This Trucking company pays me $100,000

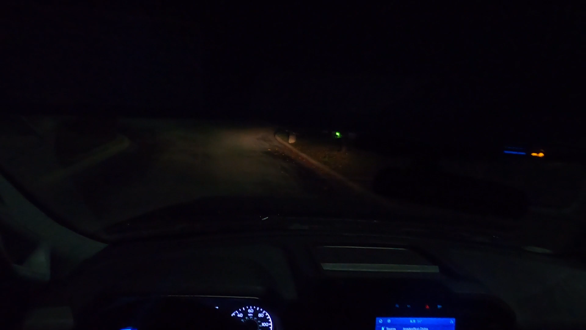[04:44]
Okay. Oh, wow, look, it's truck parking. That's cool. We're just going to simply make a U-turn here. I don't normally drive.
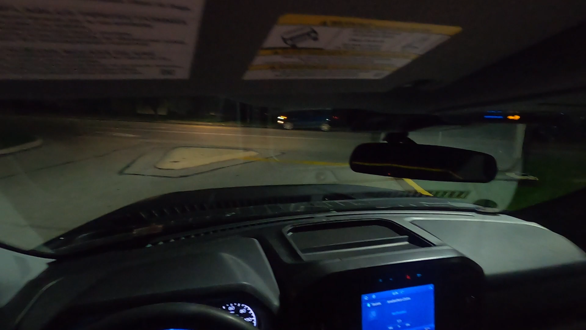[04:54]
Oh, wait, we can't make a left turn here. So
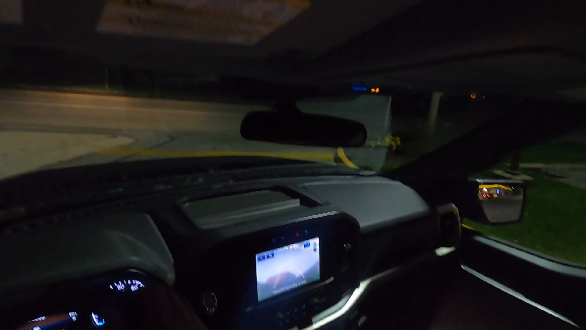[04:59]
we're going to go to the light.
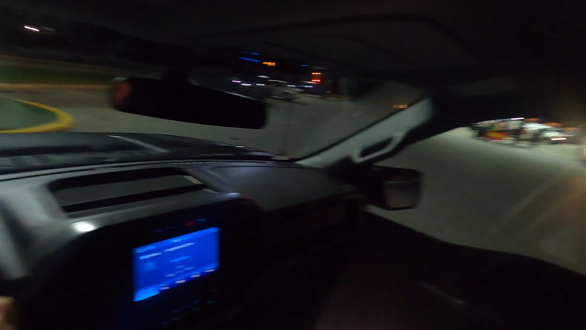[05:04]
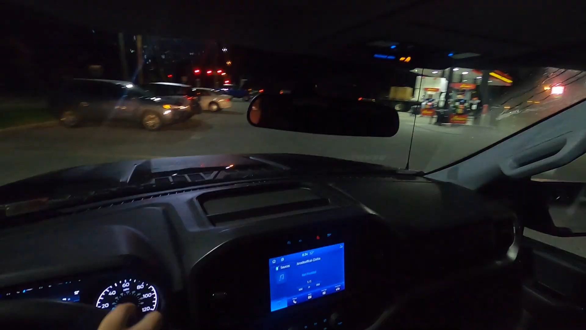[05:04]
When you're in a new city and you don't know where the traffic is and it's dark and you're driving a big vehicle, you tend to get not used to how things work, and then you kind of get jumbled up. But then you learn real quick that you'll be all right. and I'm not driving a semi-truck, even though it feels like I am. So I'm always constantly worried about my height, and I'm like, wait, I'm driving a regular truck.
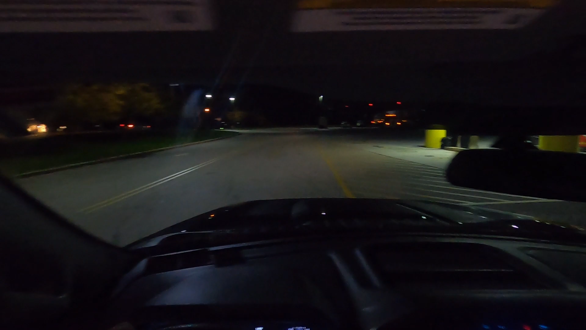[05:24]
It's just not a semi. And is that Alex? There's a... Oh, I thought that was a... I was gonna say, hey. But that's not U.S. Express. This truck here has a hood that extends out more than I'm used to.
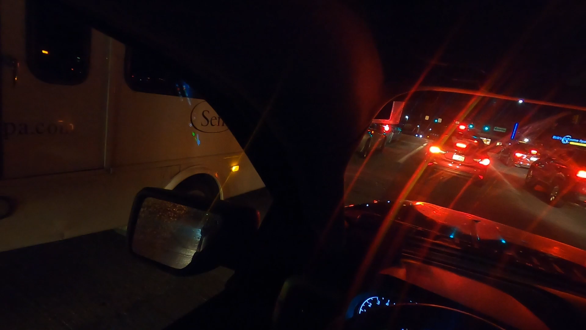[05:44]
Because y'all know I drive that Ford Escape, and I'm not used to driving this big truck. So it's getting some used to know that I can park in different places and not have to worry about, you know, certain things. But all right, oh, shit, I need to turn right, then turn right. Okay, we are here.